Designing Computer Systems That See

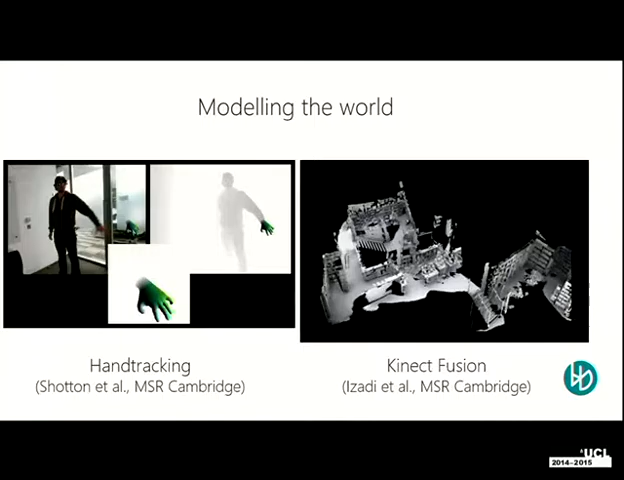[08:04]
you end up with a kind of 3d model like this which is a breakthrough really and then finally you might have heard of hololens